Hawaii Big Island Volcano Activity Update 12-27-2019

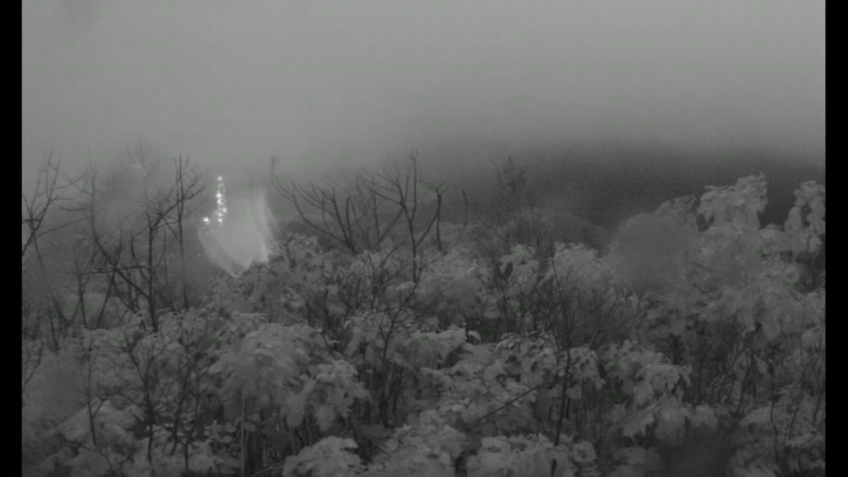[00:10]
going around that the volcano on Hawaii is erupting. Nothing is erupting right now on Hawaii's Big Island. Here's the current image from the East Rift Zone taken at 628 AM local time. Now, this image here is at 638 AM. I just refreshed it.
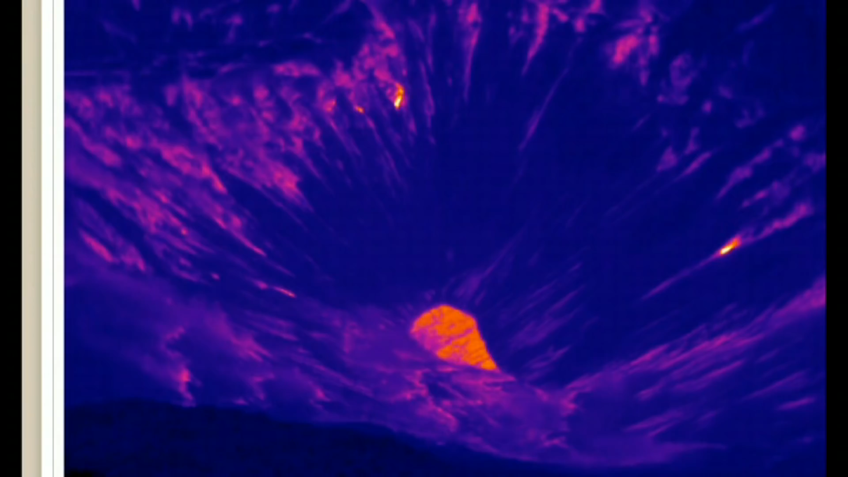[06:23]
Another image showing the heat. I mean, yeah, I don't think there's any magma right now.
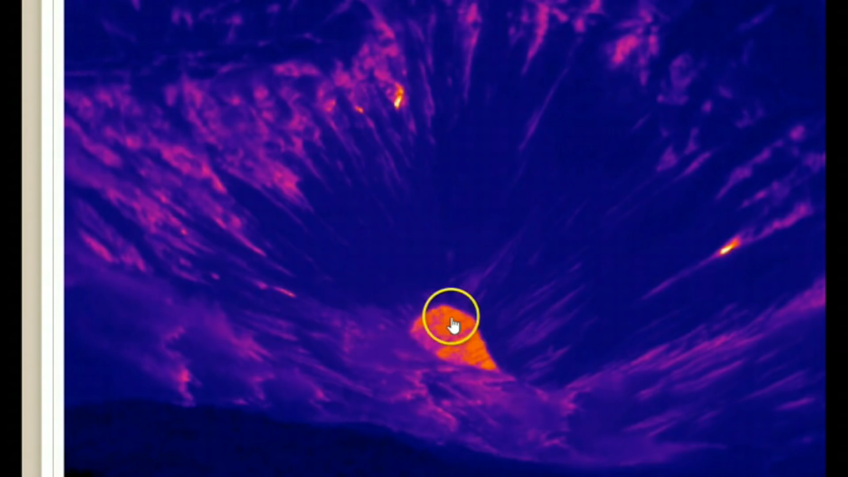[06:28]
This just showing the heat, the temperature down there at the bottom. This here is Holly Mama.